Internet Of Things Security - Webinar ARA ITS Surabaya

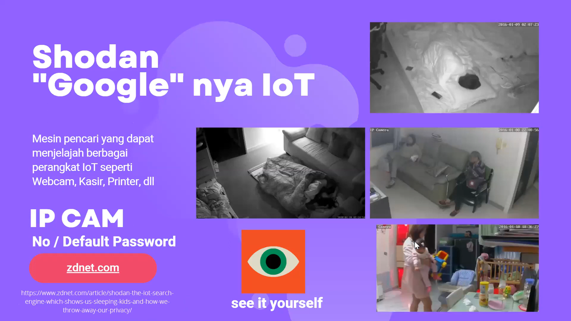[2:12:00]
Jadi kalau di IoT, kalau kita mau mencari perangkat-perangkat IoT, itu kita bisa pakai Google-nya atau kita sebut Sodan. Jadi Sodan ini Google-nya IoT. Jadi dia bisa nyari berbagai perangkat ya, kayak kasir, webcam, printer, dan di sini bahayanya ketika teman-teman itu punya IP, punya kamera CCTV IP ya, IP CCTV yang nggak teman-teman ganti username atau username passwordnya,
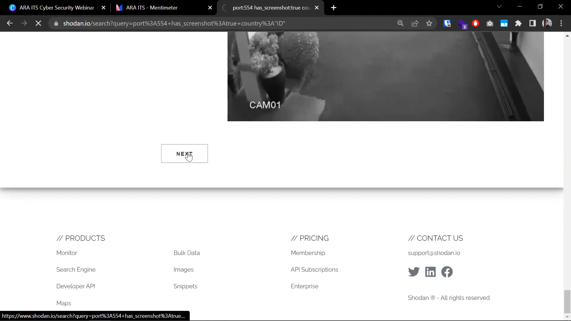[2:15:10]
Nih, ada rumah. Sini ada rumah.